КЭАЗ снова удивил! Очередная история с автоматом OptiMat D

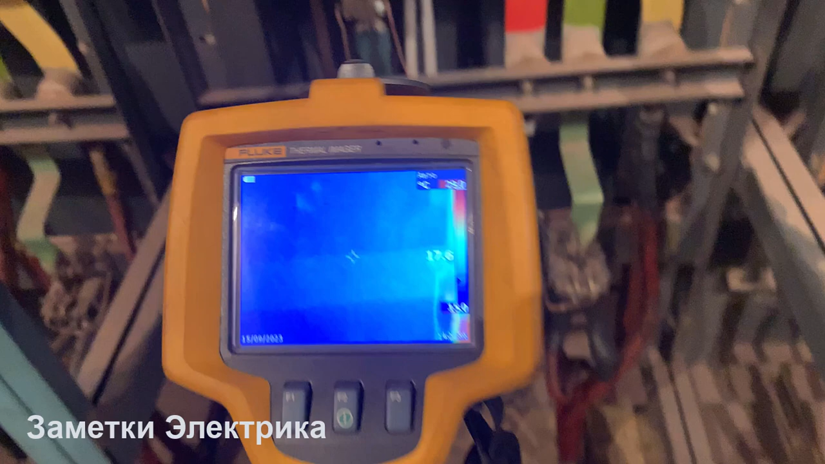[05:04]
как я и показал нагрузки на нем нет а я хотел посмотреть нагревы именно рабочего фидера
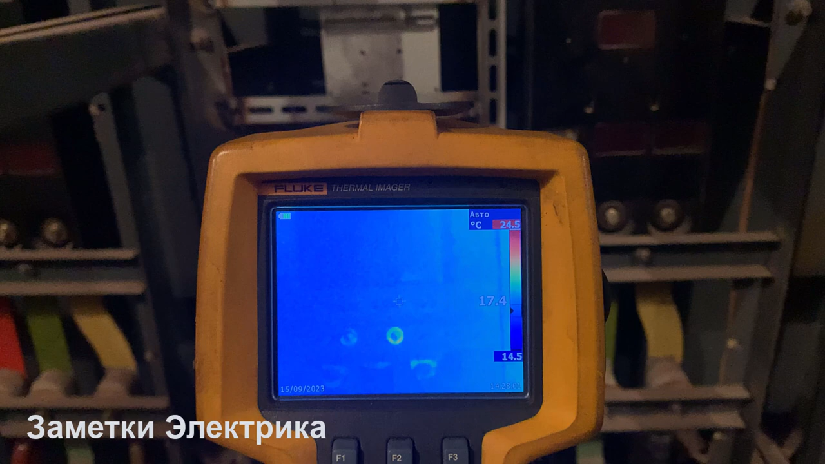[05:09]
On screen: scale top 24.5°C, scale bottom 14.5°C
зато на соседнем автомате веселые картинки
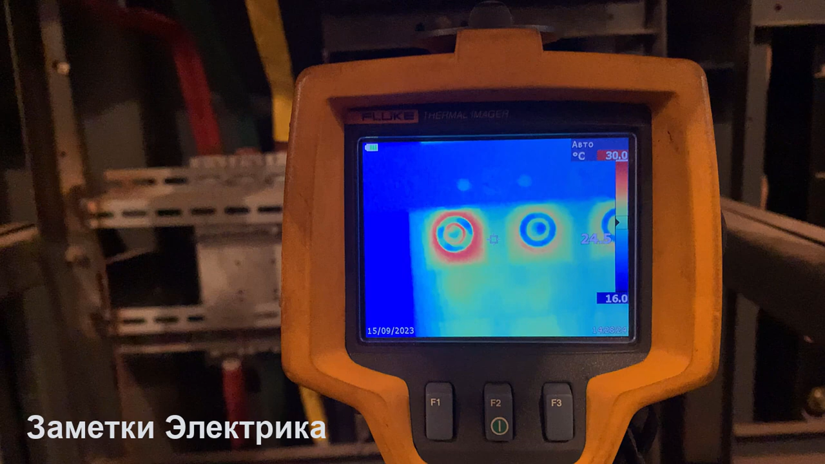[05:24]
On screen: scale top 30.0°C, scale bottom 16.0°C
шпилька немножко греется
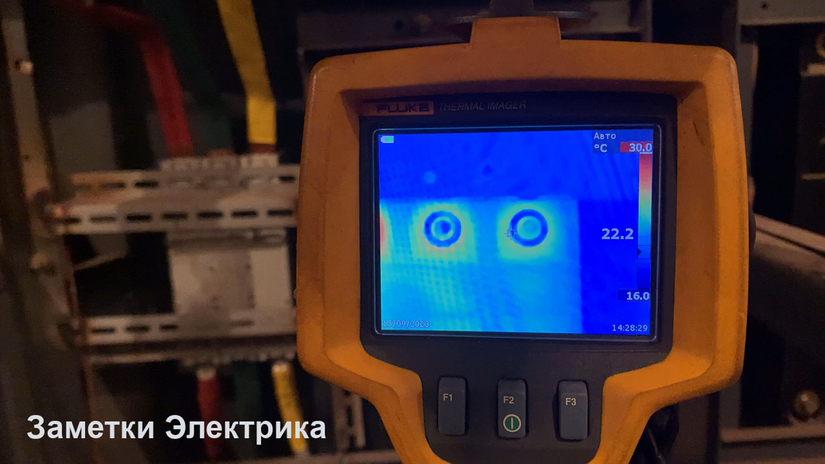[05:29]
On screen: scale top 30.0°C, scale bottom 16.0°C
до 30 градусов
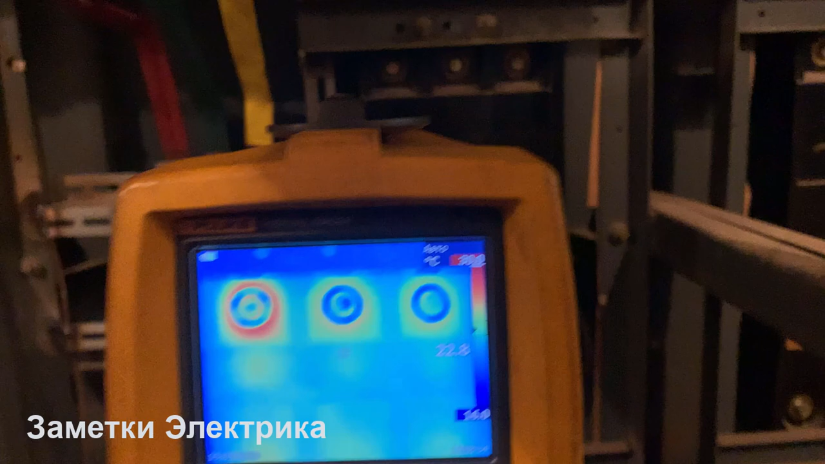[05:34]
у автомата верхняя и внизу средняя до 41 градус до 44 когда на соседних температура
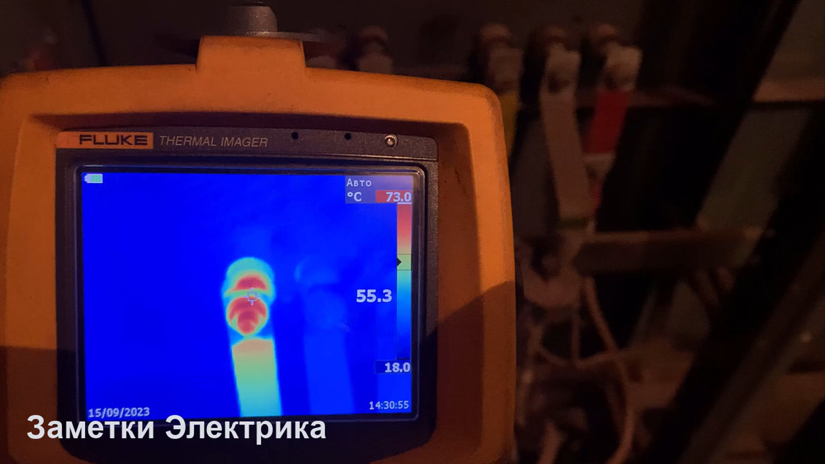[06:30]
On screen: scale top 73.0°C, scale bottom 18.0°C
присоединение шпильки автомата к шине вот желтая фаза кстати видно немножко черный болт и га и гаечка